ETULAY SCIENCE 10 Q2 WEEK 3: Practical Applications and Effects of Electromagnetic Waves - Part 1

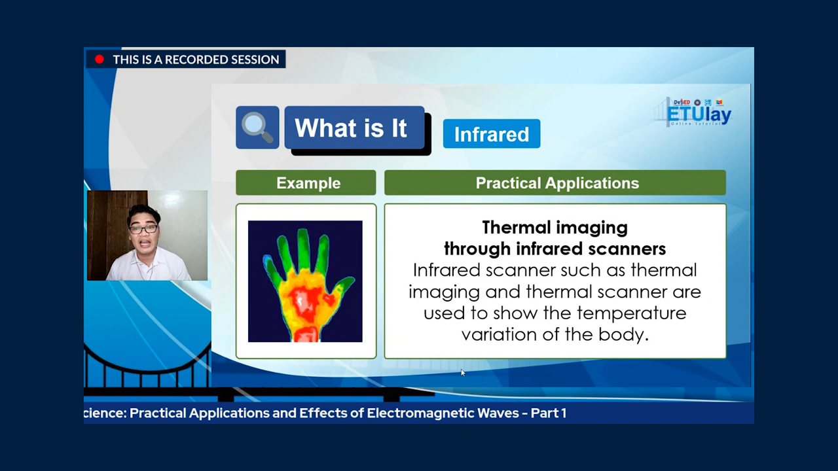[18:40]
Infrared scanners such as thermal imaging and thermal scanner are used to show the temperature variation of the body. Ayan. So sunod naman ang thermal imaging, no? Itong bahagi na yun ang pag-aaral ng thermal imaging gamit yung ganyang uri ng teknolohiya sa mga paliparan or sa airport kung saan mas madaling malaman ang temperatura ng mga umuuwing OFW galing sa ibang bansa.
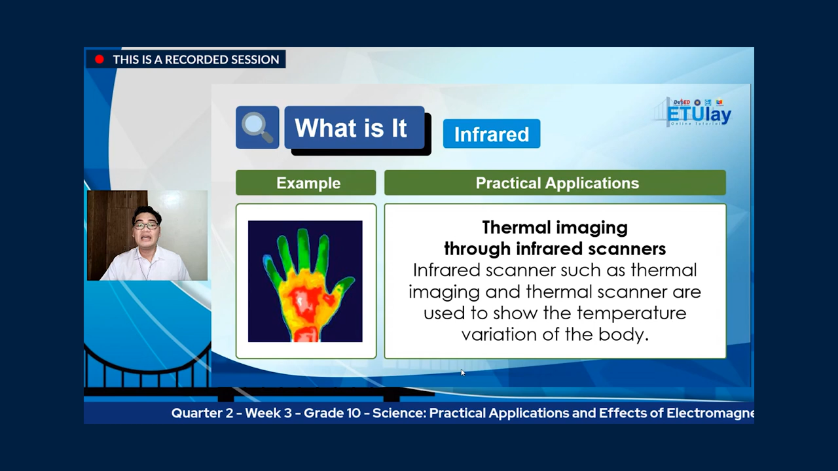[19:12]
Kung sila ba ay nilalagnat or maaaring may nararamdamang masama sa kanilang katawan. Yan.